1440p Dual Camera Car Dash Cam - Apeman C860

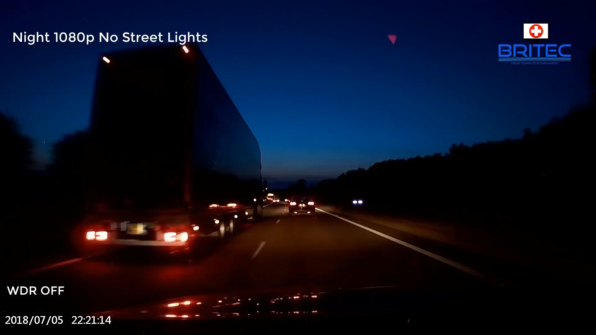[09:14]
and just the car lights on and you see here it still does a really good job and this is at 1080p so these are the orange type lights here moving on into the white clear lighting you'll see it straight ahead so we should get
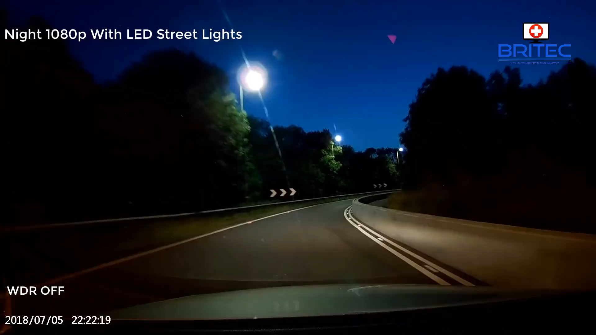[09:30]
the nice white led lights here and you get a really clear image as you can see now this is only 1080p i was recording here at night time and i think it was 30
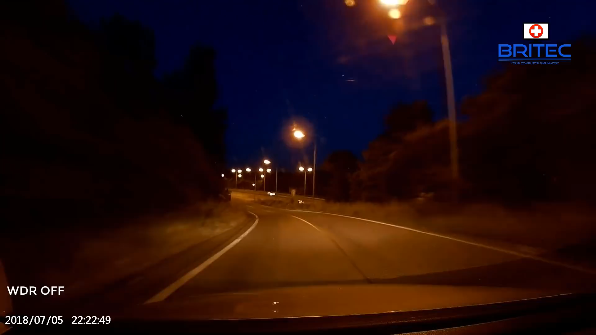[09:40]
frames per second and you can also see this is the orange style lights again so to give you a sort of a variation of different lighting that what you can expect and remember we are only getting 1080p here we're not recording at 1440p and this is from the forward facing camera so i'll just speed up down here and we're going to an area where there's no lighting again and you can see the transition from lighting to no lighting it copes with